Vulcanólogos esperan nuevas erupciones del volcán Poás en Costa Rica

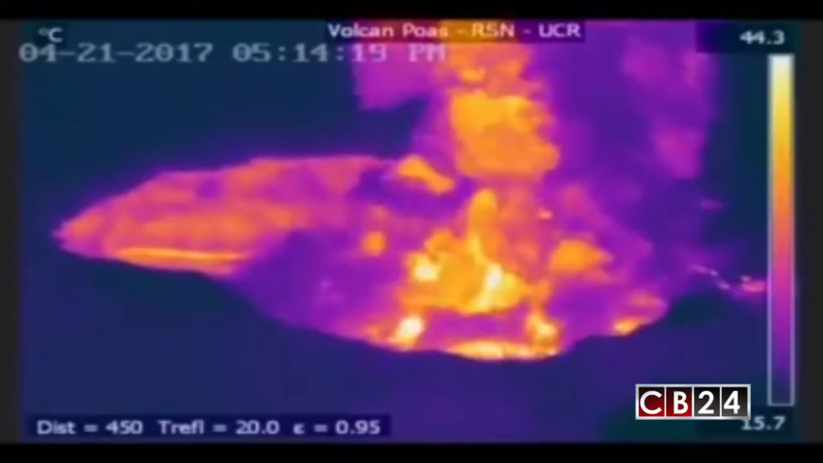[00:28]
On screen: scale top 44.3°C, scale bottom 15.7°C
el volcán Poás lanzó durante la madrugada material incandescente y entró en una fase de actividad eructiva estramboliana,
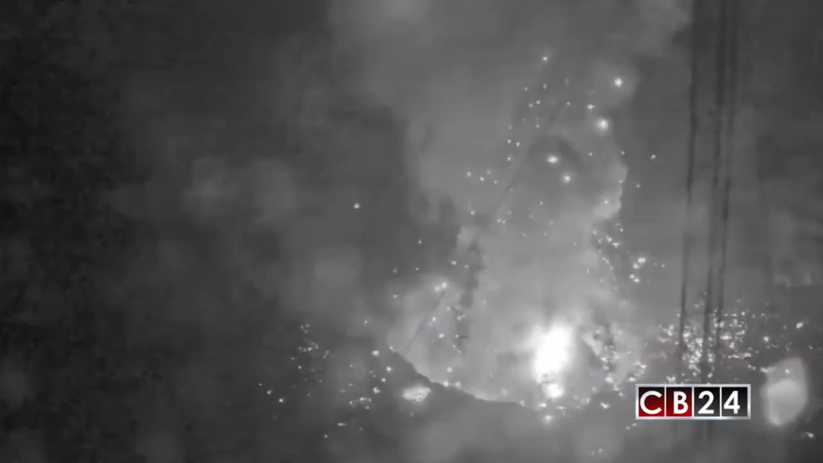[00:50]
También la pluma de gases, vapor de agua y cenizas se ha mantenido constante.
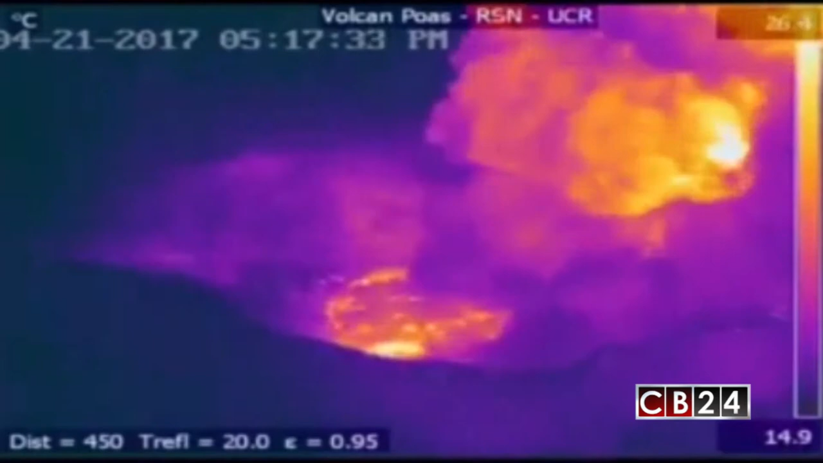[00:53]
On screen: scale bottom 14.9°C
Este fin de semana se reportaron daños en otras de las cámaras de monitoreo